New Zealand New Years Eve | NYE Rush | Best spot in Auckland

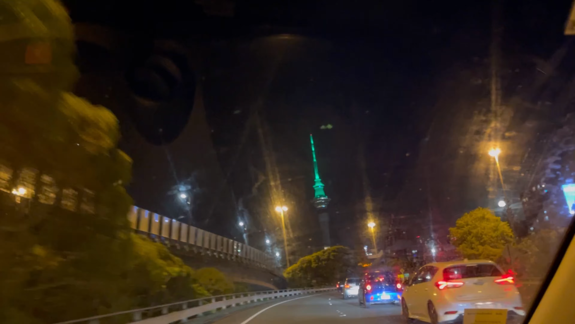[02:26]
Malapit na ako sa aking destinasyon. Medyo traffic lang, pero buti moving naman.
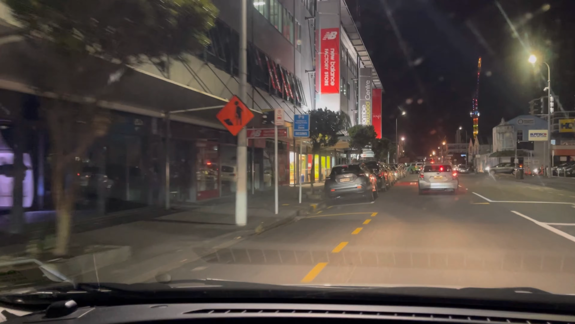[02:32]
Ang totoong hirap dito. Yung paghahanap ng mapaparking. Hindi na ako mamimili.
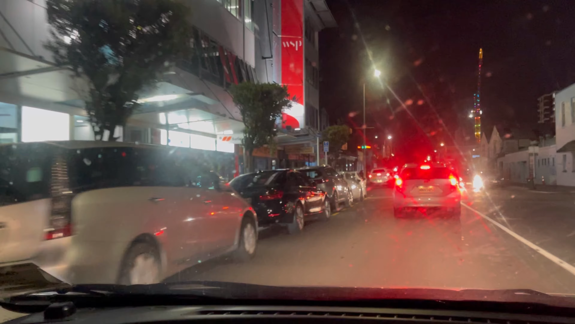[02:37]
Kahit saan ko lang mahinto itong sasakyan, papark ko na to. Kasi mukhang malabo naman na makahanap ako ng paparkingan na malapit na dun sa destination.
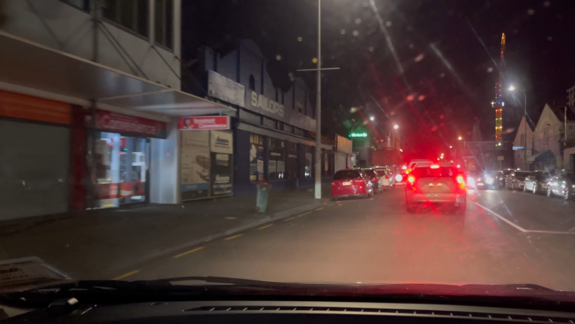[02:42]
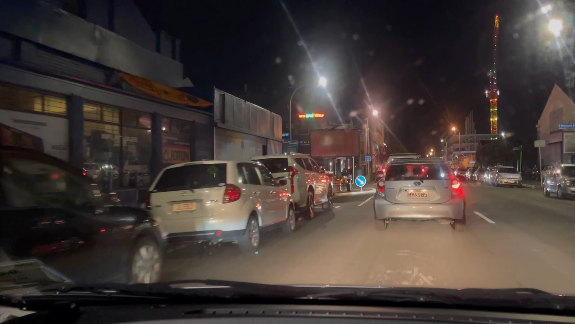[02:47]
Last year, mga dito sa bandang to, sa parte na to, nakapark malayo. Ang oras ngayon is 10:44.